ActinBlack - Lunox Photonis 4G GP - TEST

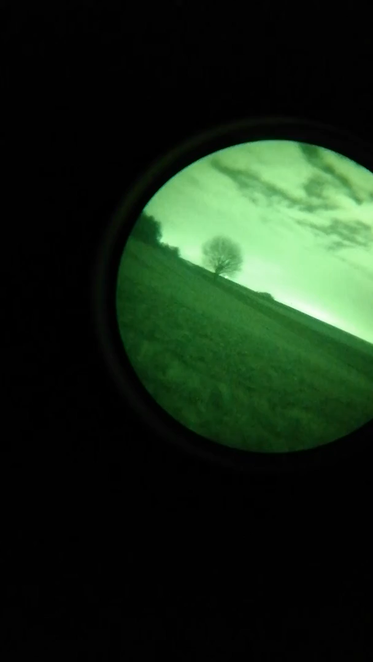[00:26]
champs on voit que dalle et voilà là on va bien
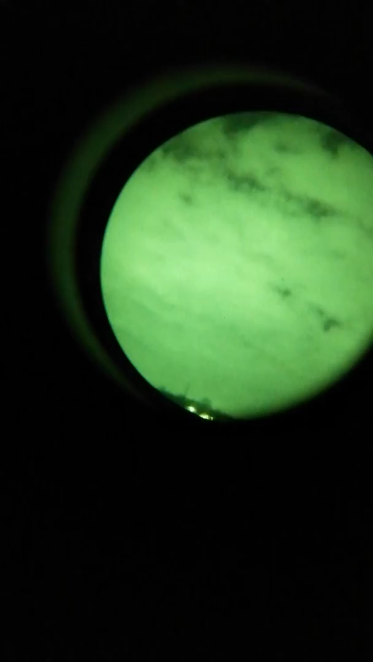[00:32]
voir les nuages et voir qu'il n'y a pas beaucoup d'étoiles pas beaucoup de surface ici un peu
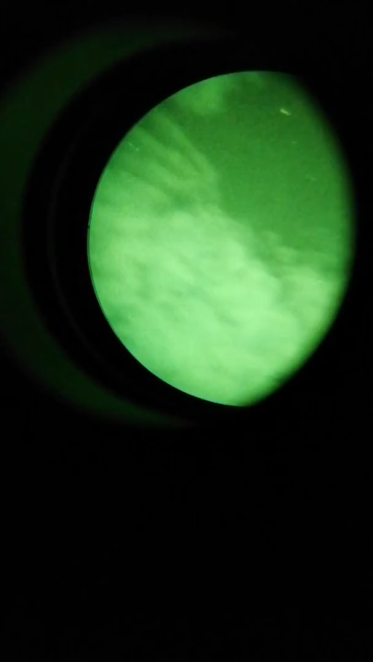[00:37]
derrière un peu plus voilà et sinon
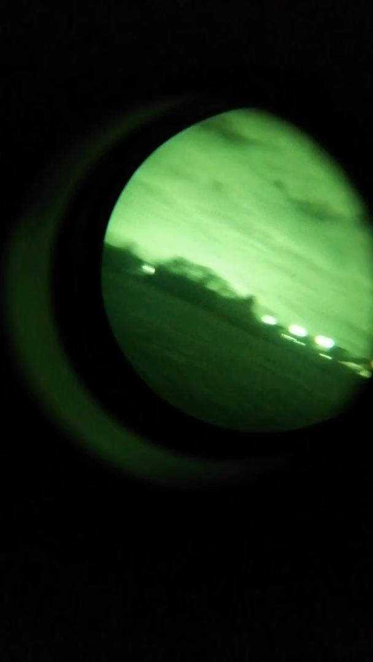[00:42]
voilà les maisons là sont à plus ou moins 200
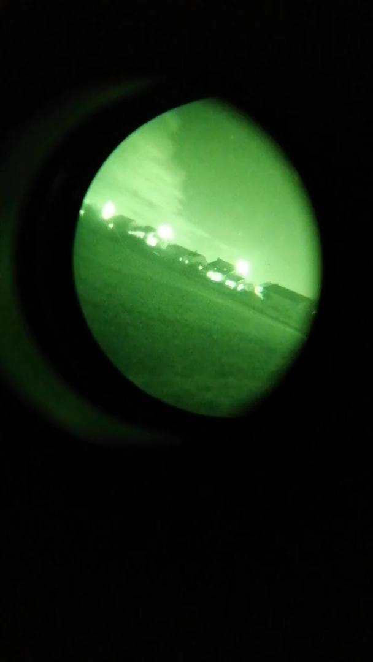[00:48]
mètres les lumières là bas sont un bon 800 celle ci entre 500 et 600 m et encore une fois les lumières en question et
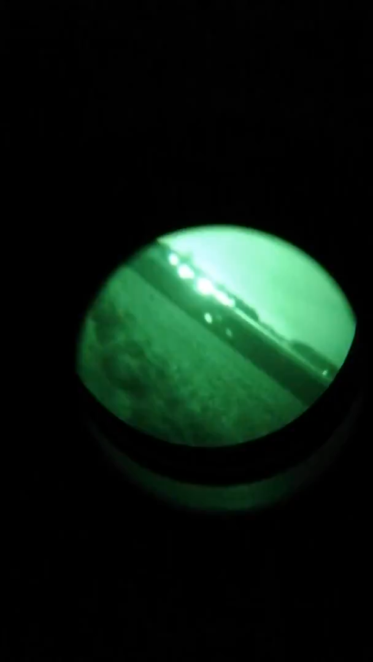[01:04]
voilà ce qu'on voit c'est déconner